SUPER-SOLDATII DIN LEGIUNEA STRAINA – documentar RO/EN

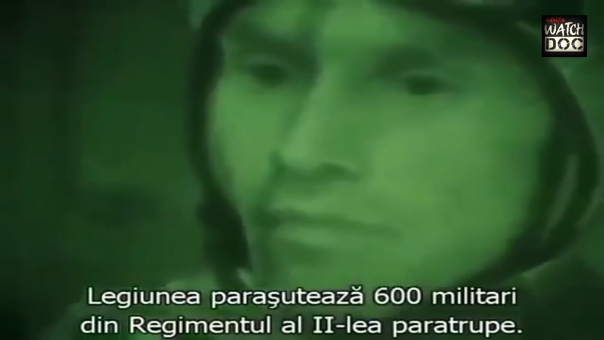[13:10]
The Legion deploys 600 commandos from the 2nd Paratroop Regiment.
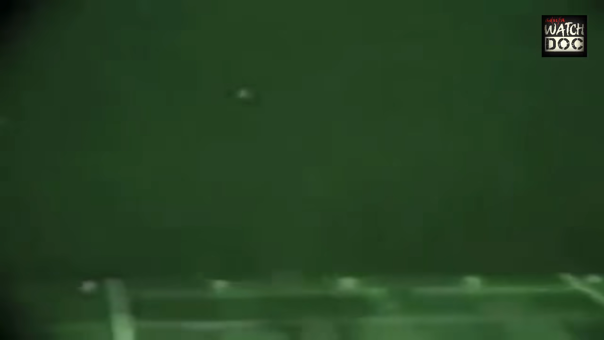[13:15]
On the ground, they encounter the legacy of France's colonial past.